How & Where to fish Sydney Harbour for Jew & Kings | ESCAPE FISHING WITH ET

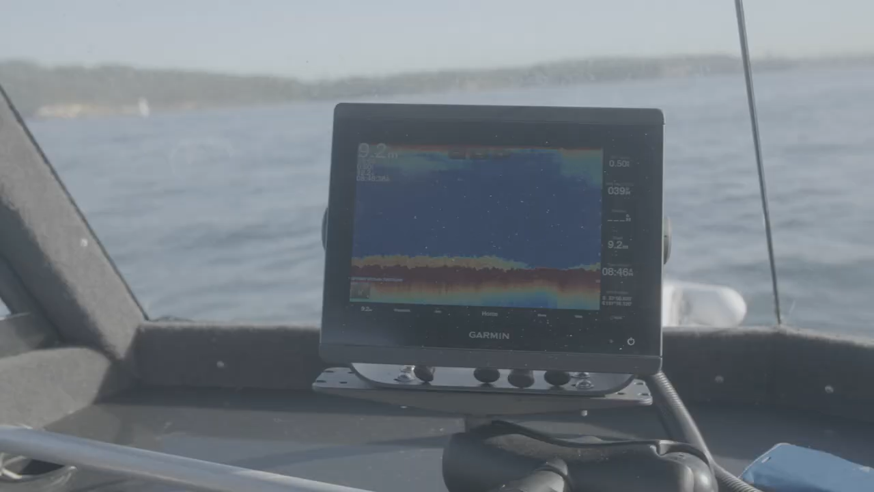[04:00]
Now if you look up on this screen here we can see exactly what we're after which is kelp. And you can see the kelp sitting up above the harder bottom. Right through here.
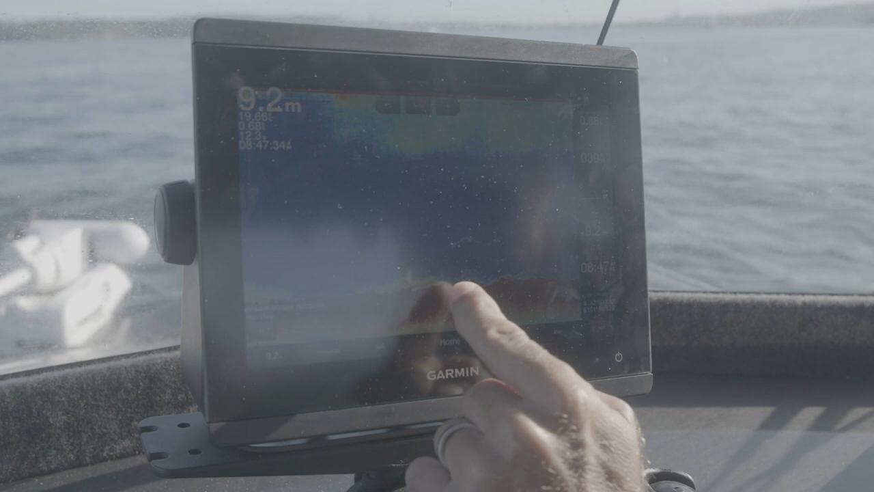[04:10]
On screen: depth 9.2 m
And we've just gone over a nice big patch just up further.
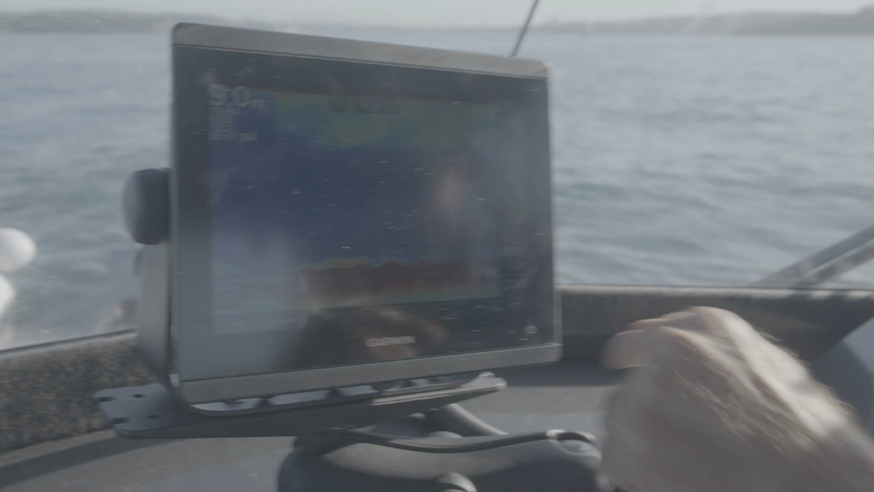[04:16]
So it means I can go back up and swing back around. A little bit of bait fish there as well. Just coming through.